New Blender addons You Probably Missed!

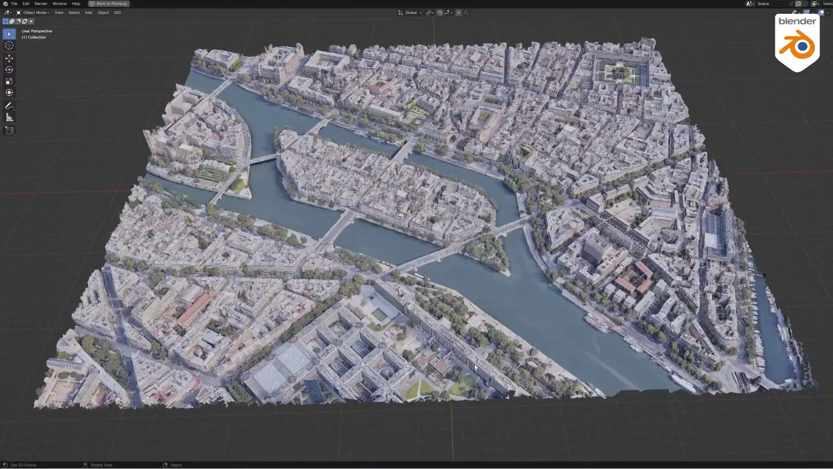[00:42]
The cities are photo-scanned, which ensures accuracy when trying to portray a real-world location. And speaking of locations, this library covers most of the major cities of the world,
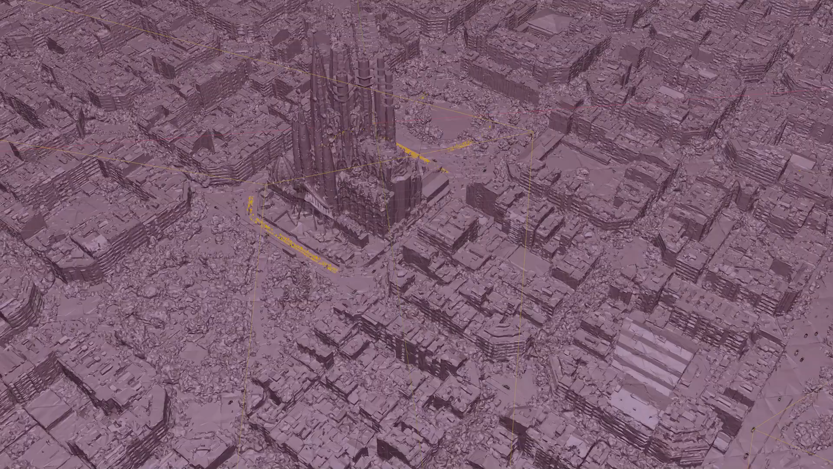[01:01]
Now, you can probably already tell that since these assets are photo-scanned, it means that you can't use them for close-up shots.